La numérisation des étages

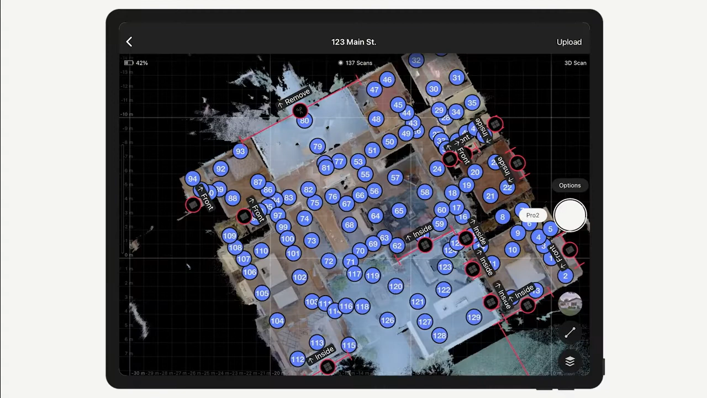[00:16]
Quand vous numérisez plusieurs étages, vous devez spécifier à quel étage vous vous trouvez dans l'application Capture.
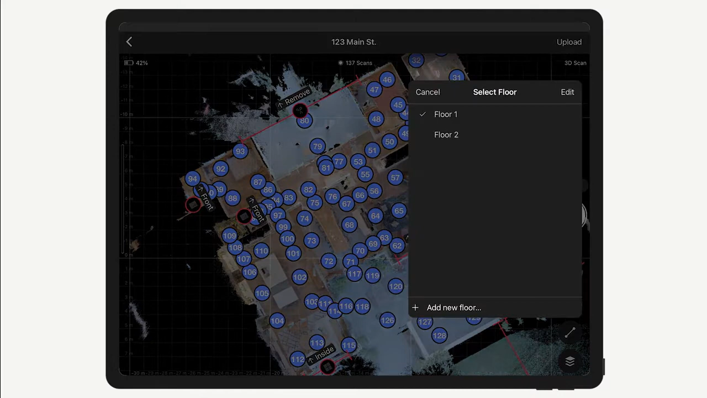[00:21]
Cela sert à deux choses. Premièrement, il vous aide à mieux positionner les marqueurs.
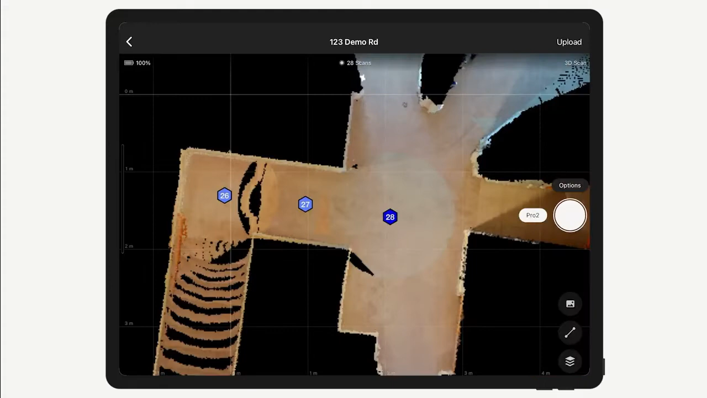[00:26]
Et deuxièmement, il efface la mini-carte pour qu'il soit plus facile de définir ce que vous numérisez étage par étage.
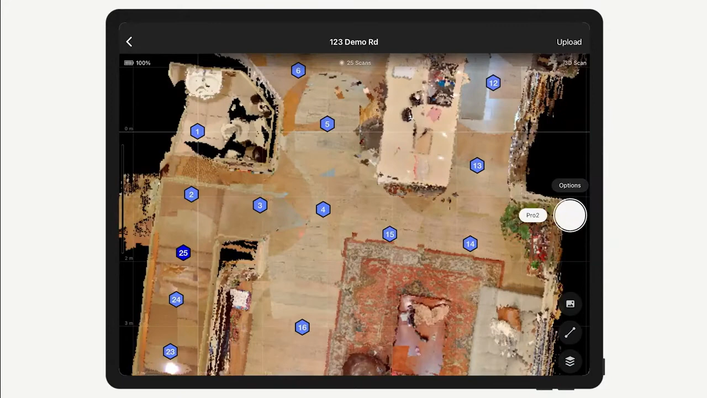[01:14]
Les étages que vous créez dans l'application Capture sont là pour vous aider à scanner et à ajouter les marqueurs.
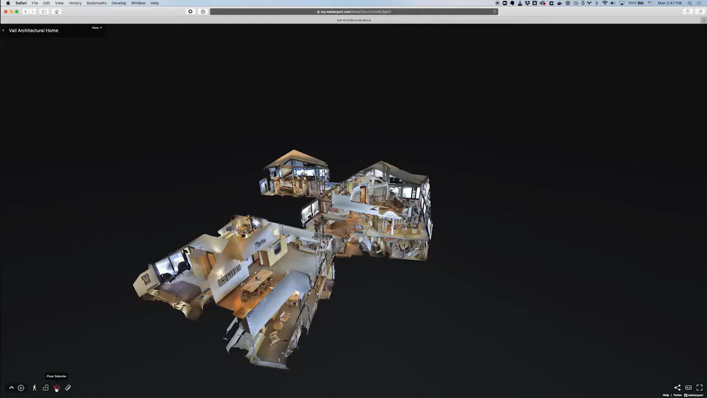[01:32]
Un cas courant où vous pouvez constater que les étages ont mal été séparés durant
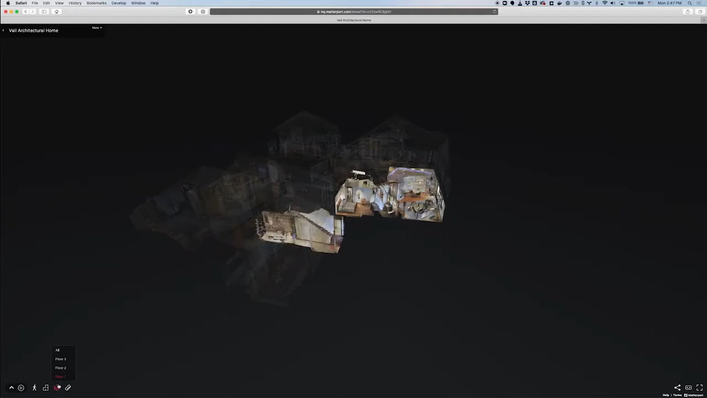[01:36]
le processing est une structure à deux niveaux où vous avez défini chaque niveau comme un nouvel étage et
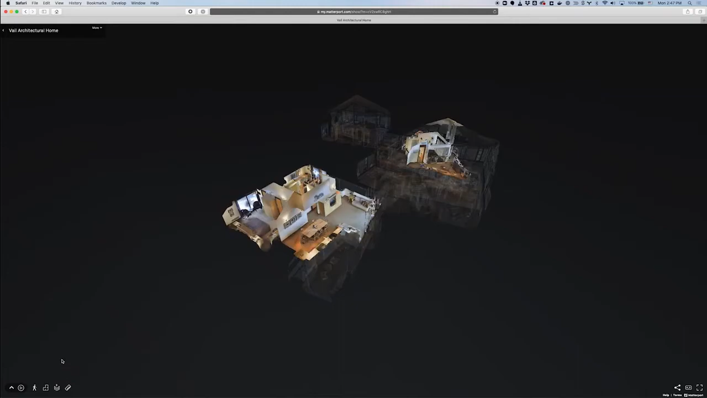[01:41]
dans lequel le niveau
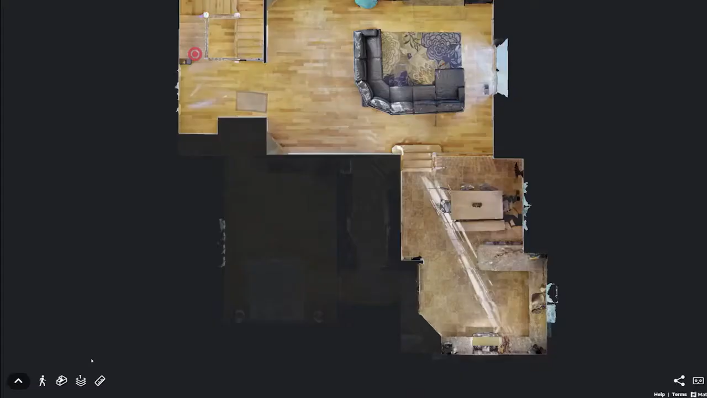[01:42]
supérieur n'est pas directement au-dessus du niveau inférieur.
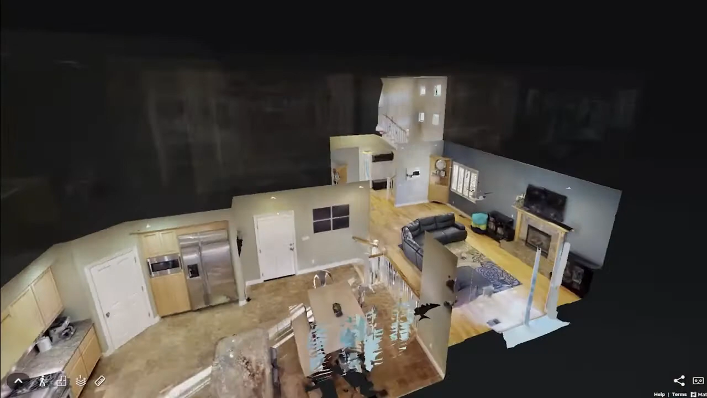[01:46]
Et dans ce cas, ils peuvent être considérés comme un seul étage. Un peu comme dans cet exemple où le salon qui est en contrebas sera considéré comme un seul et même étage durant le processing.